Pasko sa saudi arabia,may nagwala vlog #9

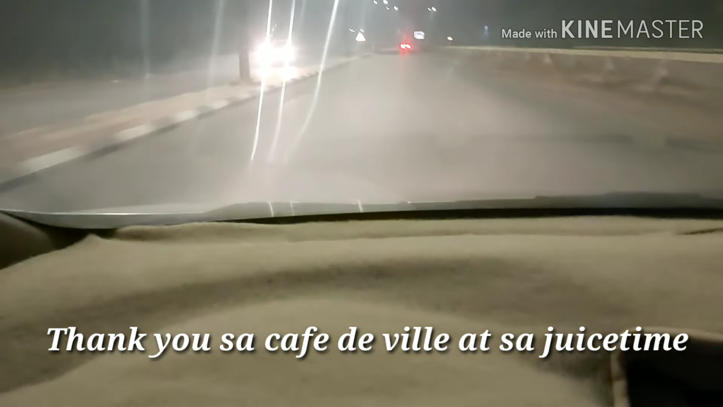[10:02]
Pag-dating kong mga katrabaho. So ayan, pa-uwi na ako sa aking bahay Medyo foggy ngayon Super lamig ngayon dito So, mamaya na ulit guys Okay, i-drive ako Thank you Ayan guys,